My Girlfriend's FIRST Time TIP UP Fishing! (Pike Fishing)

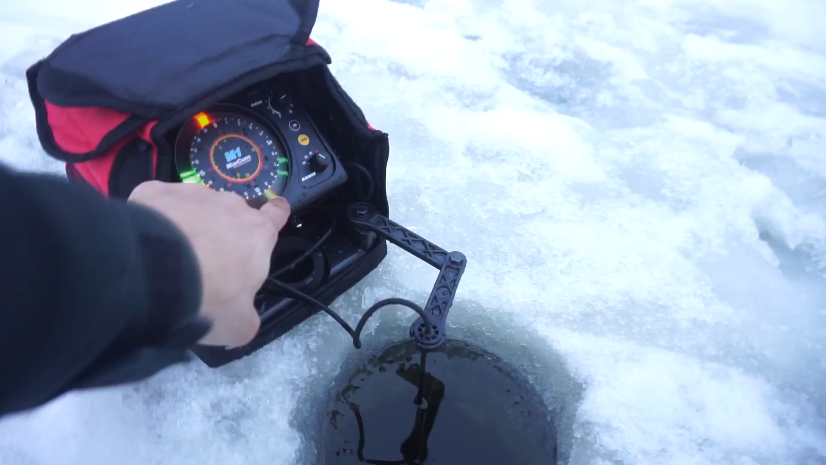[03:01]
Okay, that's even. Hold it like right there. Yeah, this fish is going to hit you 100%. Oh, I lost it. He's coming for it.
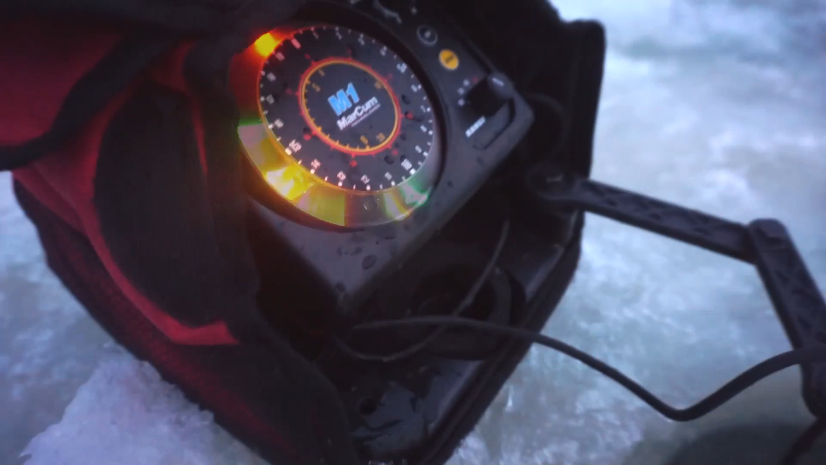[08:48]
Oh, this one's going to hit you right away. Oh, yeah. Oh, one right after the other.